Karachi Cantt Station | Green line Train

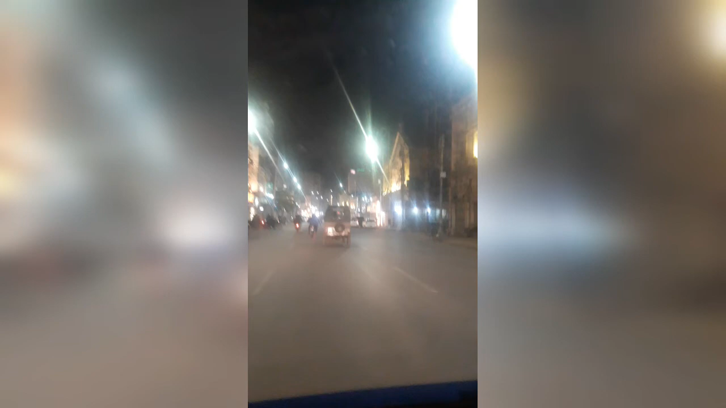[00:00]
रोड है, अब्दुल्ला हारून रोड, ज़ेबरा से स्ट्रीट सदर कराची सर, ज़ेबरा से स्ट्रीट कराची से
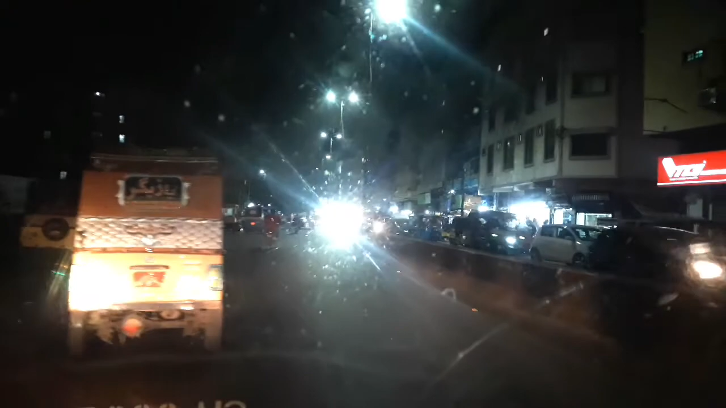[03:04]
ये फुटबॉल खाली होती है फिर बढ़ जाती है, लेकिन बिस्तर कंबल सब किराए के मिल रहे हैं, शुक्र है ये साफ सुथरा किया है इन्होंने, वरना बड़ी गंदगी थी यार, बहुत बहुत गंदा रोड था।
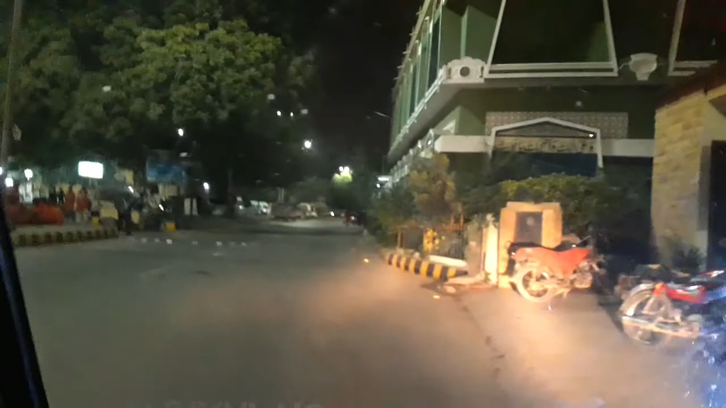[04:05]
यार इस वक्त गाड़ी उठाने वाले होते हैं या नहीं होते, उन्होंने तो खड़ी की हुई है, लेकिन आप रूल फॉलो करें, अपनी जगह पे खड़ी करें। ग्रीन लाइन कहाँ से जाएगी?